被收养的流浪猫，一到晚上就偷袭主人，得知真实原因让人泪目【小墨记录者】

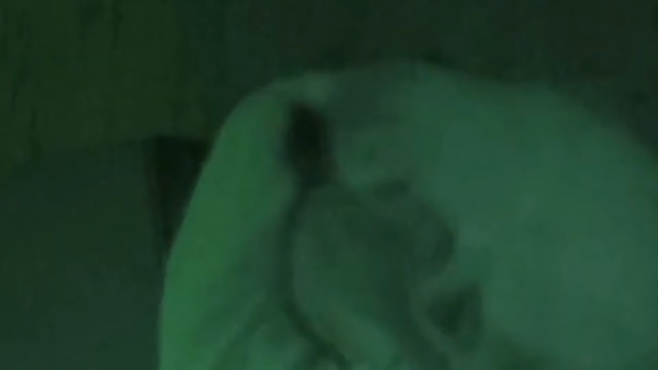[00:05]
这只猫咪夜晚等主人入睡后猫咪悄悄一步一步的靠近主人慢慢靠近主人的肩膀此时的猫咪盯着主
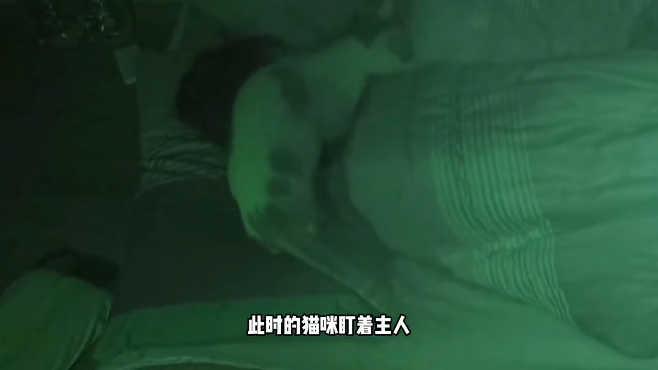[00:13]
人突然之间他咬向主人的鼻子主人也被疼痛惊醒主人并没有责怪猫咪主人换了个位置再次入睡但这并没有结束猫咪再次撕咬着主人的手臂主人也是痛的叫了起来你以为这就结束了吗那就错了这次猫咪更可怕像是发疯了一样手脚并用更加疯狂的撕咬主人的眼睛主人被痛醒起来一看自己眼睛周围都被撕裂满脸是血直接把主人整进了医院确实令人毛骨悚然